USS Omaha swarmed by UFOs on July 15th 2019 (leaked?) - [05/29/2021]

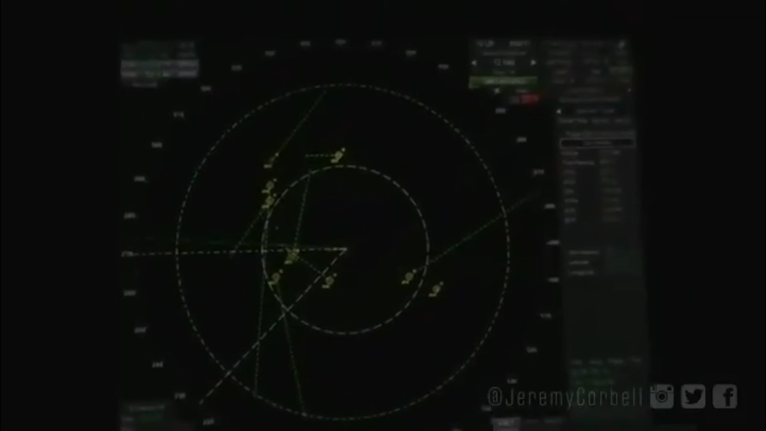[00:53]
138 knots. That was pretty much perfectly 0-0-0 relative, right? Yeah. 263 at 3 miles. 55 knots. Speed. Putting it out there for you to decide.